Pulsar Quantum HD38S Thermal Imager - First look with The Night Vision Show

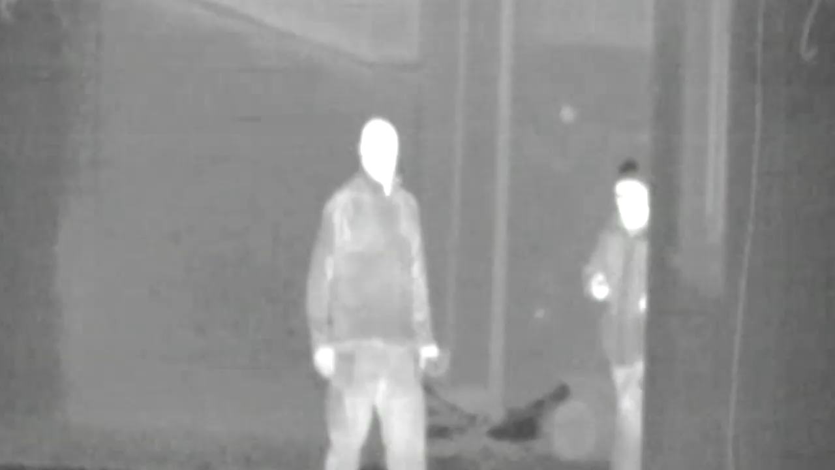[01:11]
so you will see the heat source appearing as a white heat source or as a black heat source.
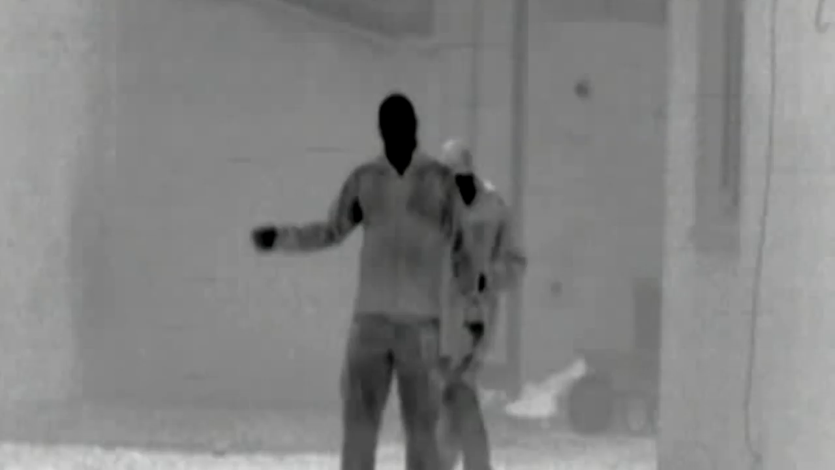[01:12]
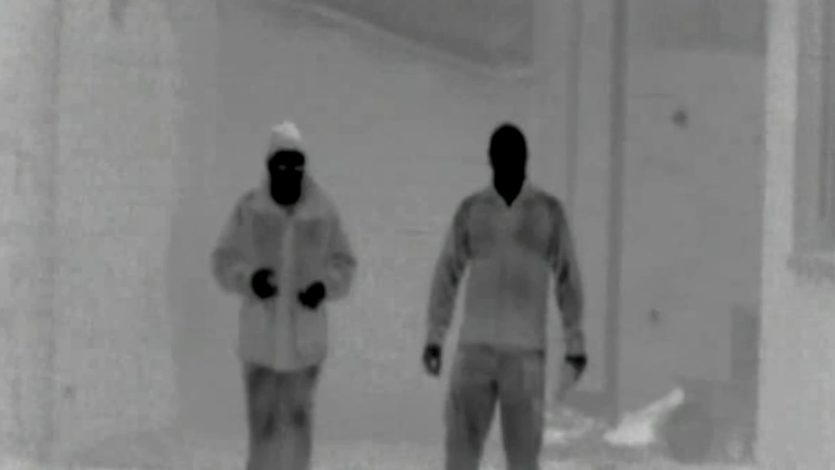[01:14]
Calibration. Before with the device, you had to manually calibrate the device.
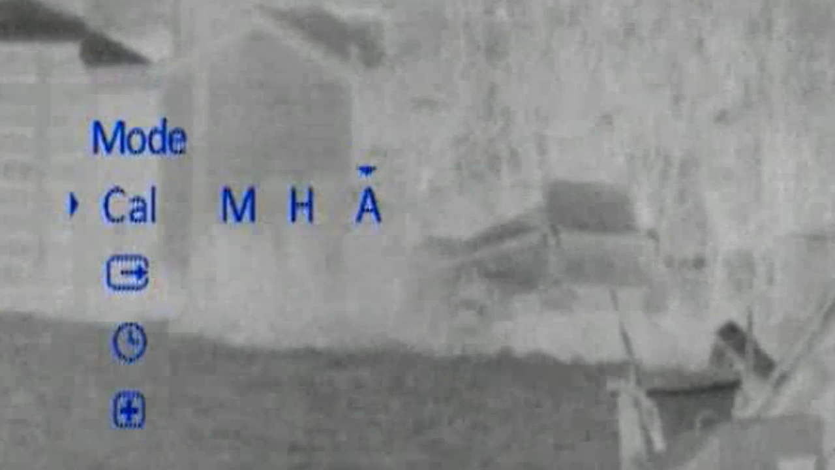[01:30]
So you'd have to press the button and wait for the device to calibrate. The device now automatically calibrates.
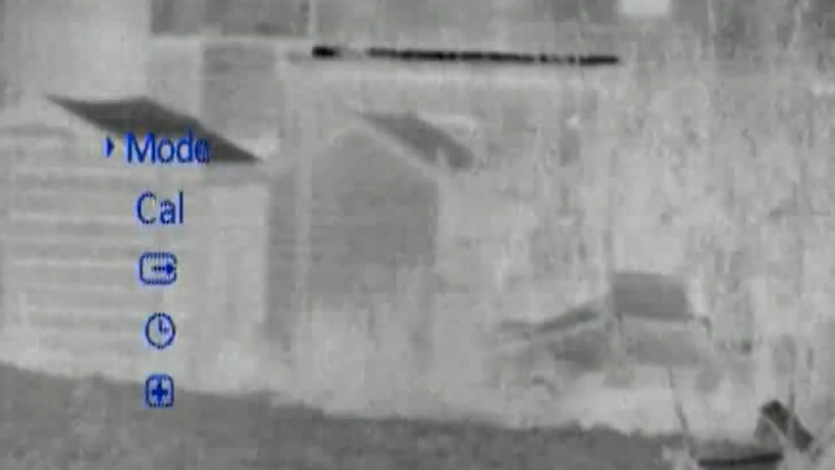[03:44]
Now you have a city mode for urban use. You have a forest mode in forest and dense woodland.
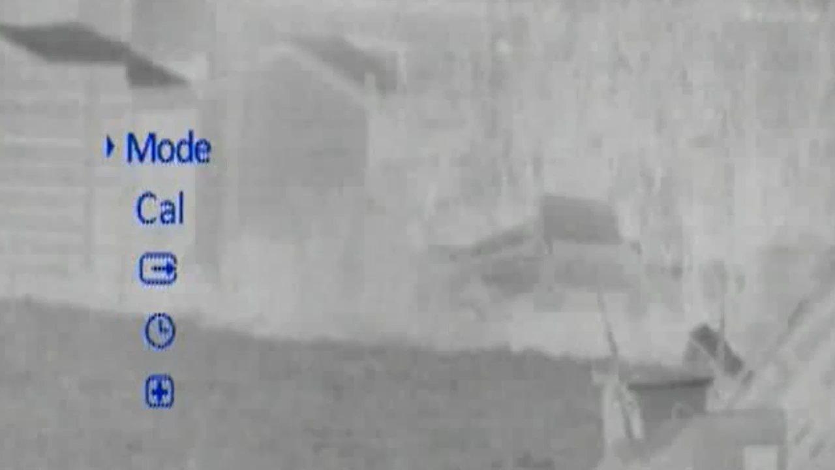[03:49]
And you have a high intensity mode.
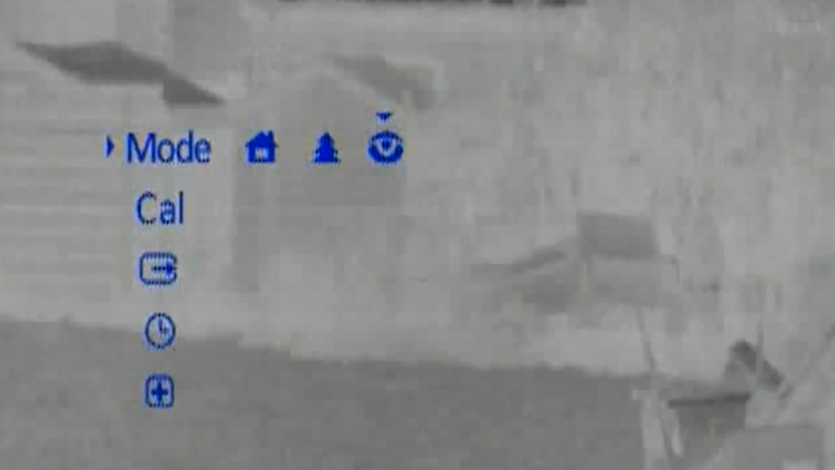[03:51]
Now, a high intensity mode picks out a heat source. So if you have a lot of gorse or dense bush and you have a small object you're trying to spot, it'll show the heat source as a very bright source.